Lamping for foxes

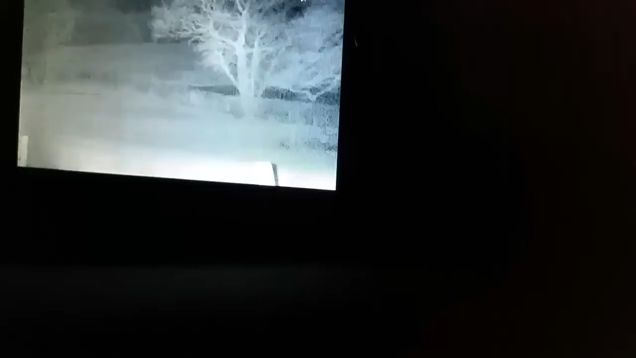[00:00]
all right here I am I'm
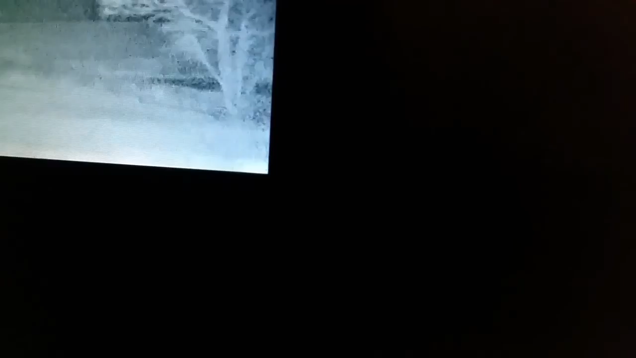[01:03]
the lambs are just in front of that tree there about 150 yards I've also put
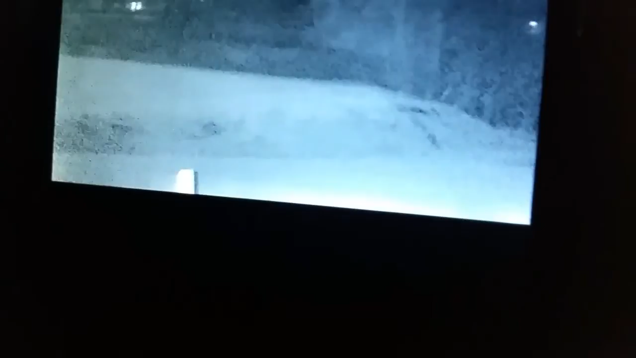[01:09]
on that bank there some dog food there's a few dog biscuits scattered about so now the wait begins you